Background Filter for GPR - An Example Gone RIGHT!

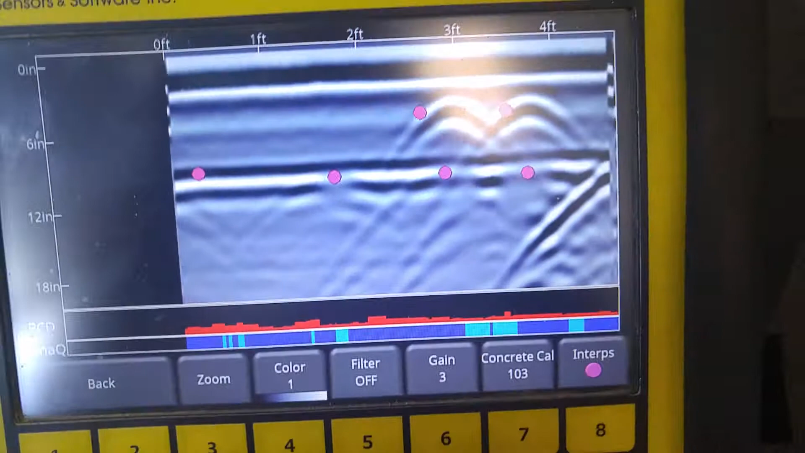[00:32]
So as you can see, kind of zoom in a little close there, as you can see here we have two targets,
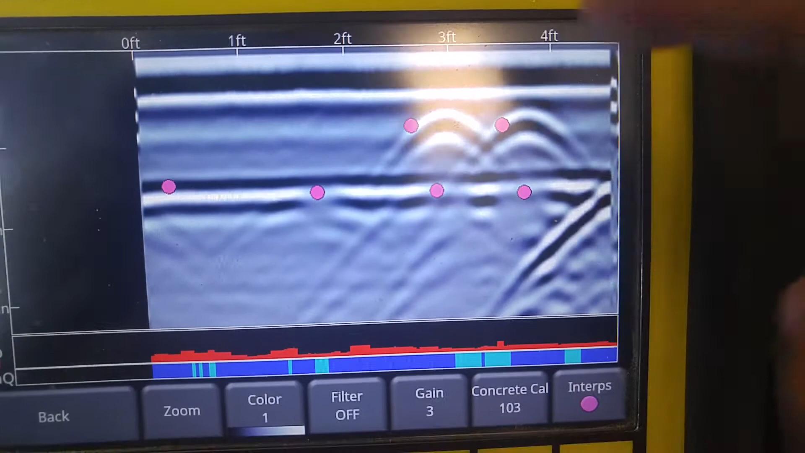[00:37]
right, one, two, and I know my markers are off so that's not where the peak of the target is nonetheless.
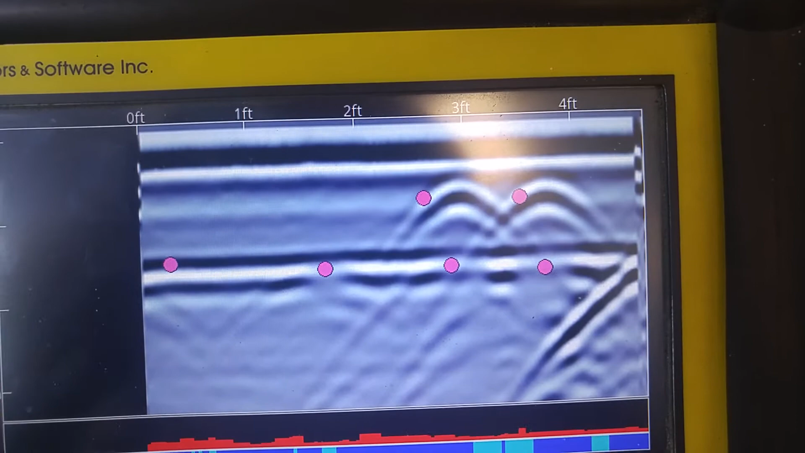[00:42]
Here and here, on the top we have the top of the wall,
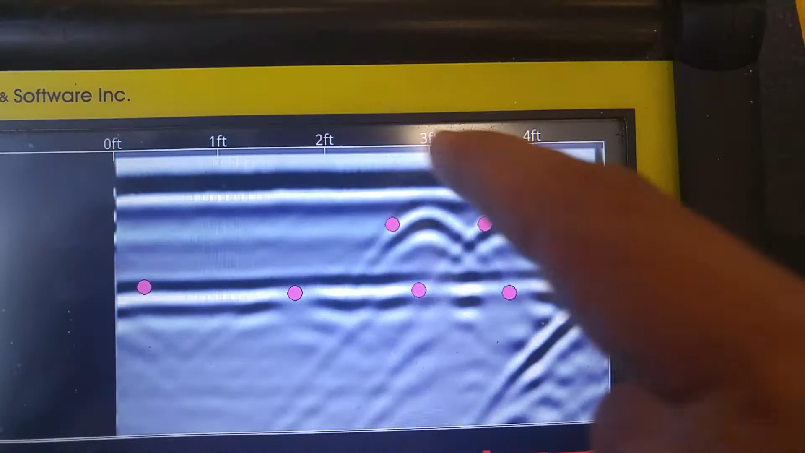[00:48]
the face of the wall, and then appears to be the back of that wall.
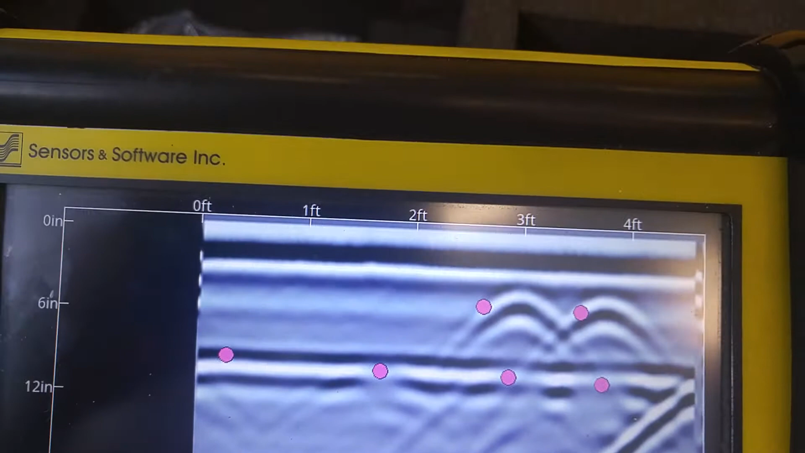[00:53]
Now, when we filtered it out, you can see we actually identified a number of other one, two,
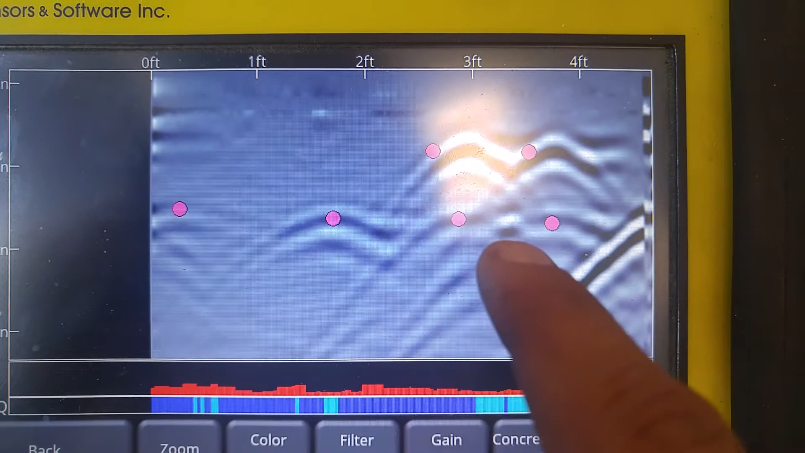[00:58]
three, four reinforcements that were very, very close to the back end of that wall, but those were completely obstructed, right, with this horizontal banding.
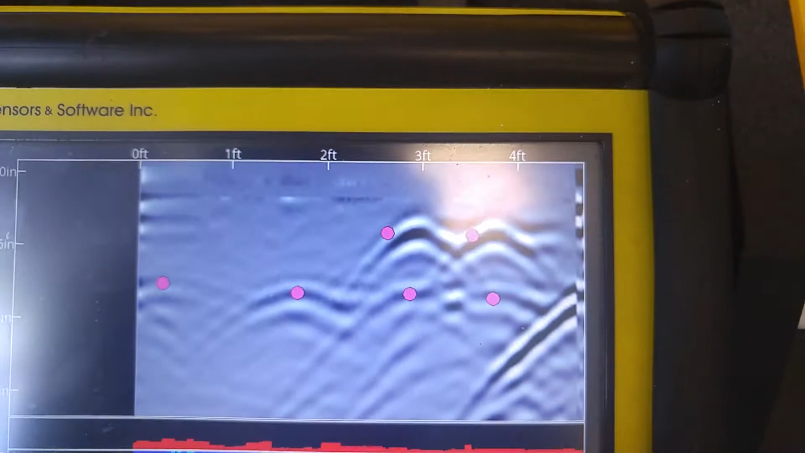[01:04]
And, I mean, if I kind of zoom on in,
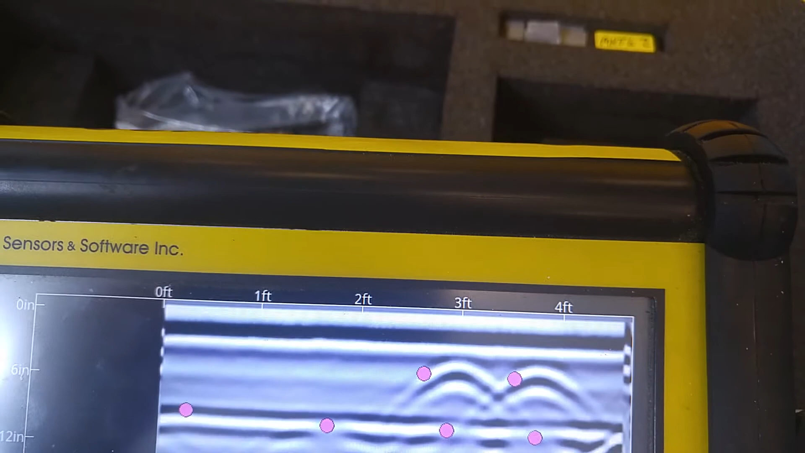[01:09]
right, you know, even if we do this, so you can really just begin to see that it's tough to make that determination, right, without the filter.
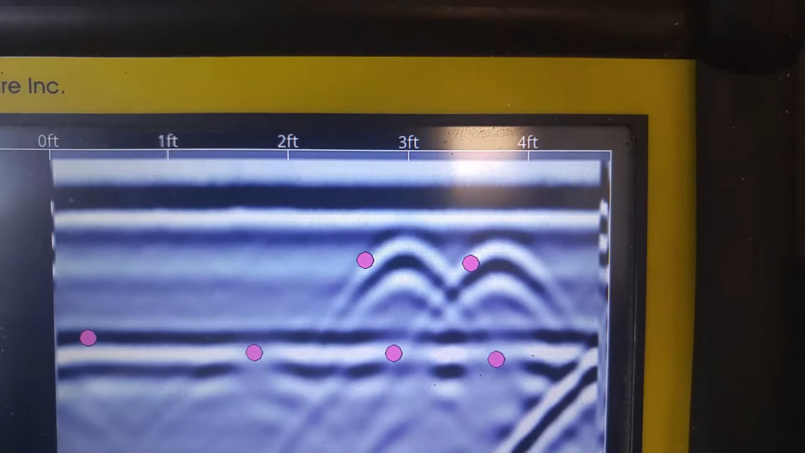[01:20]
However, once we filter it, you can clearly see individual reflection events. These two may be multiples, I don't think they are, they really do occur in line with these others, so I don't think that they're multiples of these, right, I think that this, that we have two on top, and then one, two, three, four over here.
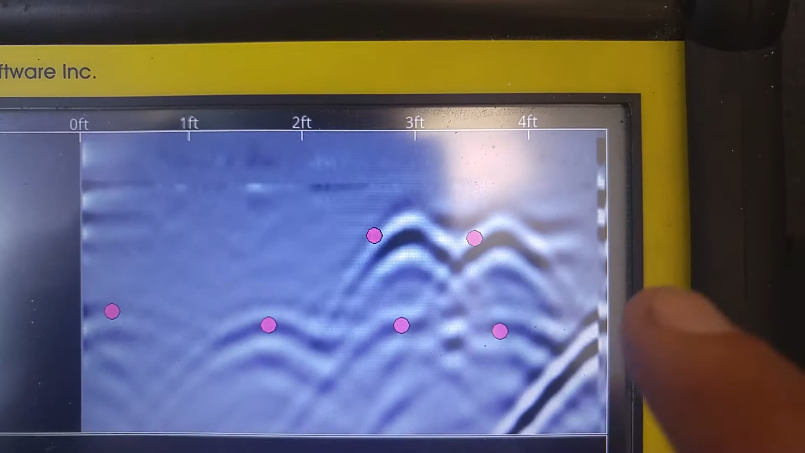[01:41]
This is an air wave as we're coming up on kind of an overhang, and so we started getting that reflection event as we got closer and closer to that overhang.
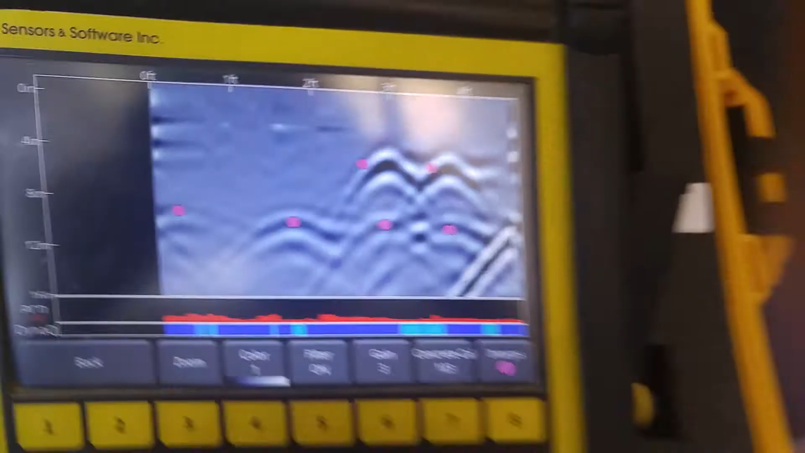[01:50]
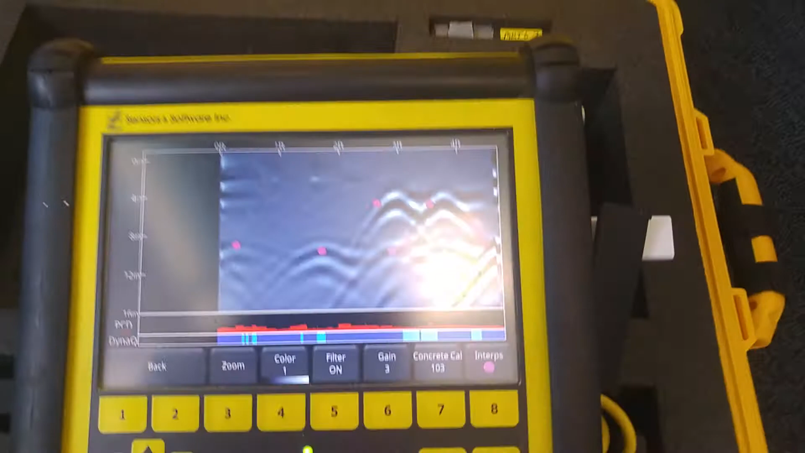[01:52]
But just, you know, I wanted to quickly give you a heads up, give you an example of how you can utilize filters, even very basic filters, in order to help you identify your targets of interest.
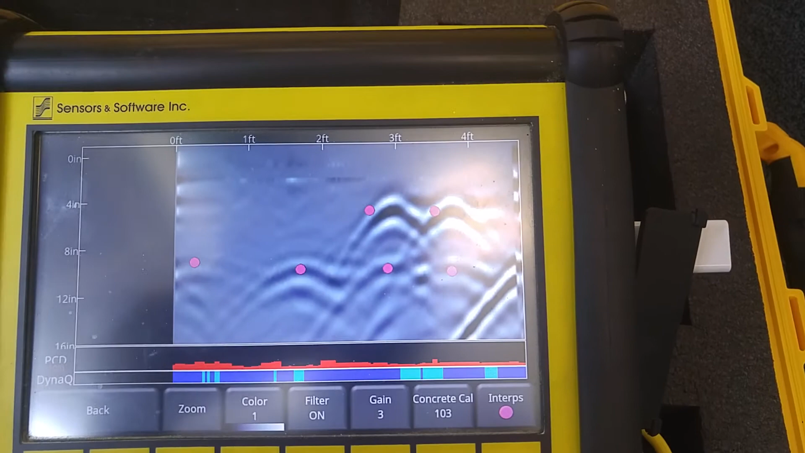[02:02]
Be careful that you're not removing your targets of interest when you remove the background noise. And so, you know, use it cautiously, know what you're doing, and if you like this video, if you found that it was a good example, then please like the video and subscribe to the channel. And then, if you haven't done so yet, pop over to learngpr.com, put your name and email address in, and get our free training videos sent to your inbox every single week.